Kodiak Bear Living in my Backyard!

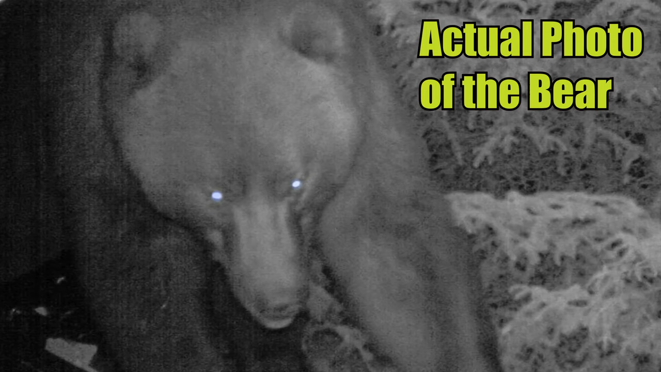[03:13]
I'll never forget it. I could see the lenses in his eyes focusing and turning around as he just stood there and stared at me. It was wild. I quickly circled back around to the other side of the house, got inside, and turned on all the outside lights.
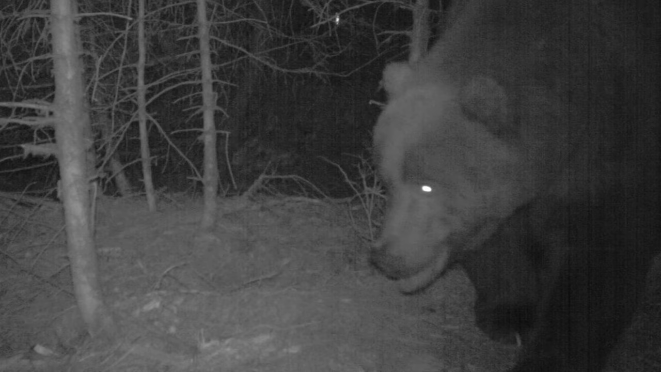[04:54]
The trail camera photos featured here and throughout this video are some of the hundreds of images that I got of that bear. That big old Kodiak brown bear was essentially wintering over in my backyard.
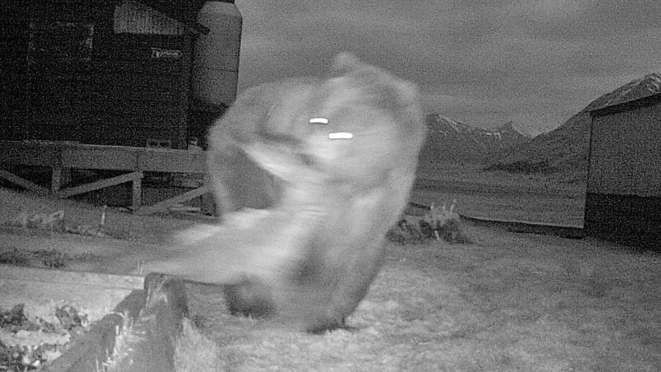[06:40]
A different bear might have been responsible for the deer, though, as this trail camera photo was taken at a neighboring property a good distance away. At night, the big Kodiak bear would roam around my house and would even take little bear naps
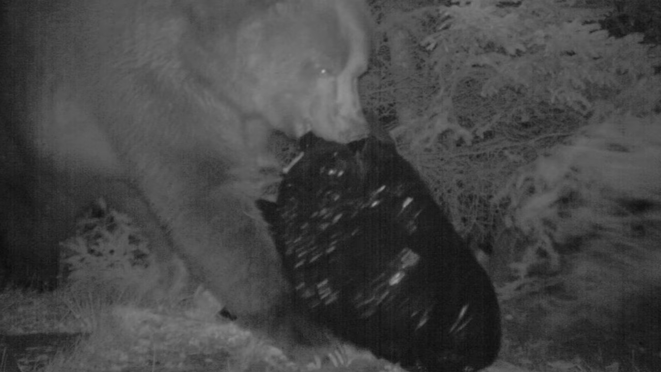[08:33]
But of course, once a bear associates human trash with food, things can and sometimes do escalate into very dangerous situations.
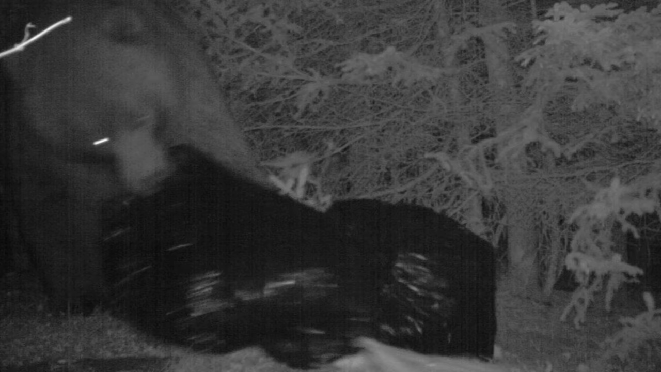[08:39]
That big Kodiak bear came around in the same manner in the years that followed. He was an old bear in his last chapter of life. And as many trash bears do, he most likely took to the streets and ventured into civilization for an easier existence than what he experienced in the wild.